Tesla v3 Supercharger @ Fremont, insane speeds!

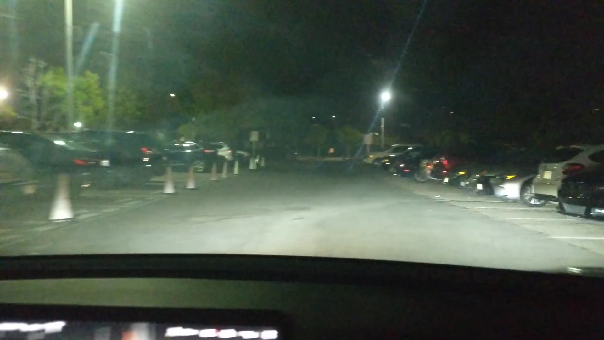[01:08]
There's probably like I want to say thousands of cars parked here.